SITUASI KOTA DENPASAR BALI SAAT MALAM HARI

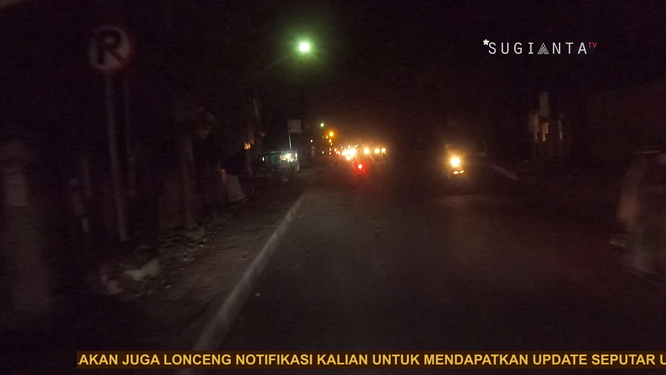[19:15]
Arus lalu lintas yang terlihat saat saya merekam gambar ini ramai, cenderung lancar, guys.
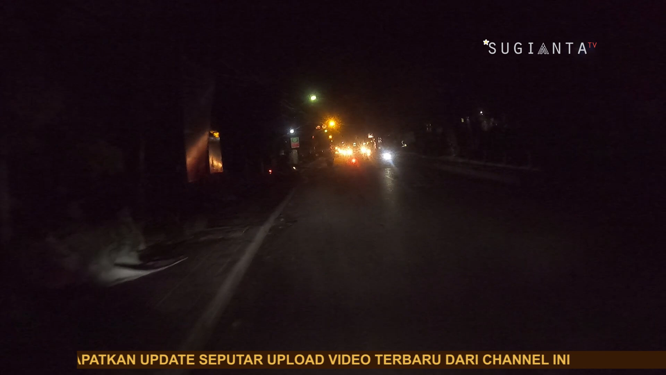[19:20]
Ya, perjalanan masih saya lanjutkan untuk menuju ke Jalan Buluh Indah, guys. Nah, jadi di Jalan Gunung Agung ini, tepatnya di perempatan Jalan Gunung Agung, nanti saya akan belok ke kanan untuk menuju ke Jalan Buluh Indah, Kota Denpasar. Nah, saya sudah sampai di lampu merah